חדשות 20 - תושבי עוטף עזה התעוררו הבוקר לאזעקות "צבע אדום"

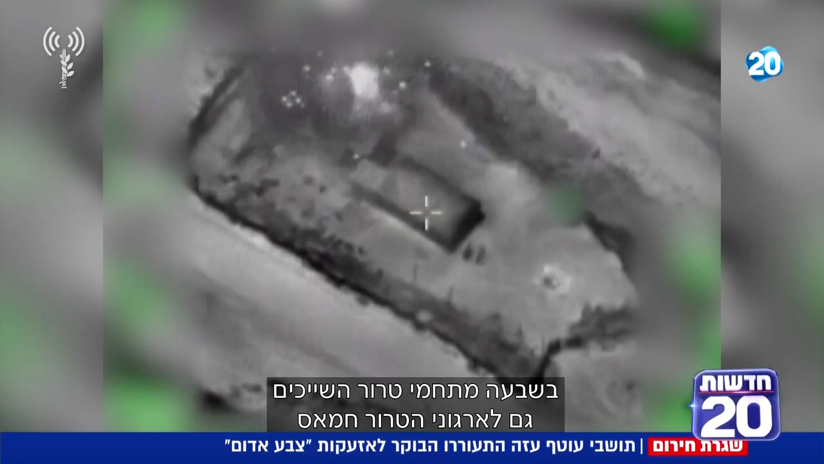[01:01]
הטרור חמאס וגם הג'ייד האסלאמי הפלסטיני בשטח רצועת עזה שישה מתחמים צבאיים נתקפו ובהם מטרי יחסון אמצעי לחימה, מטרות ימיות ומפקדות טרור